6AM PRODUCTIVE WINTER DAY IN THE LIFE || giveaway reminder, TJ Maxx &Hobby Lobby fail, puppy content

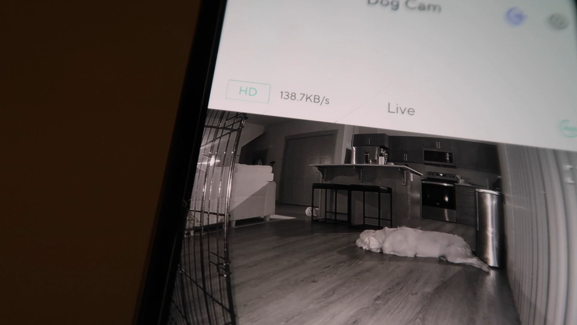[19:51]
He actually likes the cold wooden floors. He's so cute, just chilling there.
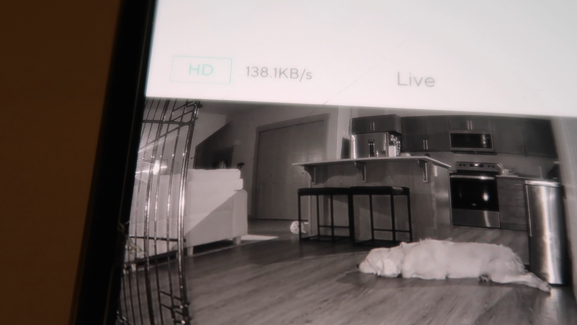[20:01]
If you could be there the whole time, that'd be so nice.
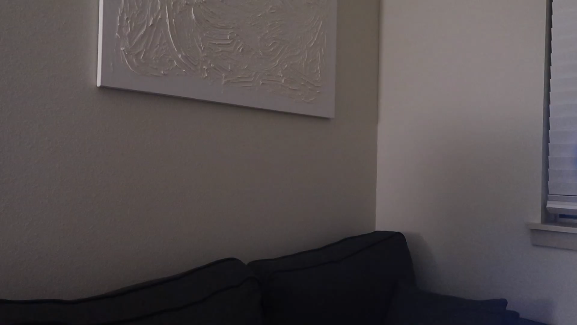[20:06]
Guys, I cannot handle this.
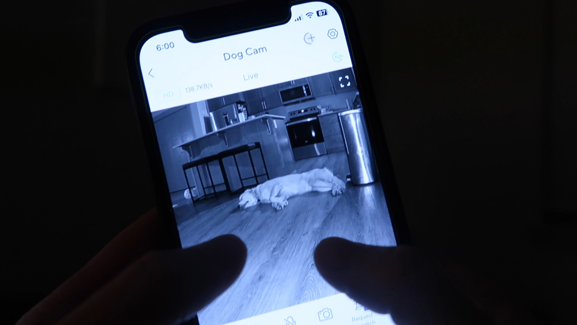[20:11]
Look how freaking cute he is. Wait, look at that.
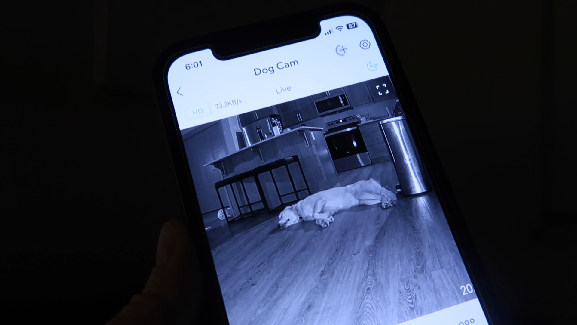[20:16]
Oh my goodness. He's still there in the same spot, and he's sleeping so good.
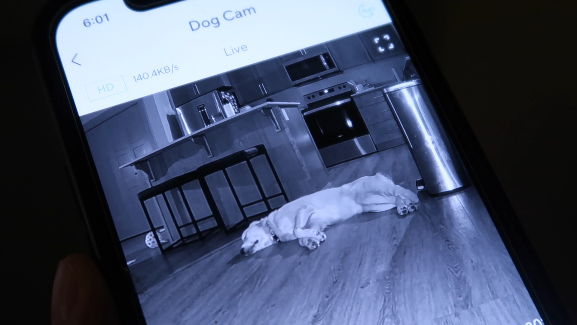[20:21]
It's been almost an hour. So freaking adorable.